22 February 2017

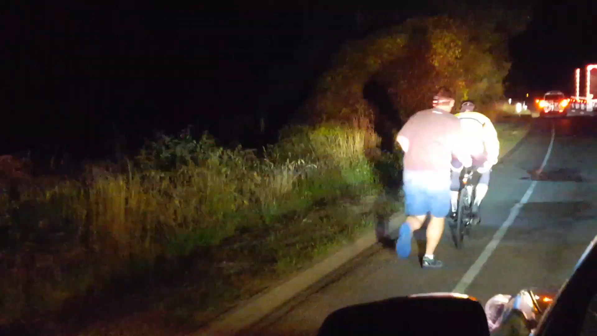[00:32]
we approach Hunterville must be about 25 k's to go now there's a nice friendly trucker we like the birth he gave us so final countdown the efforts to get Craig up over the hill and into bed go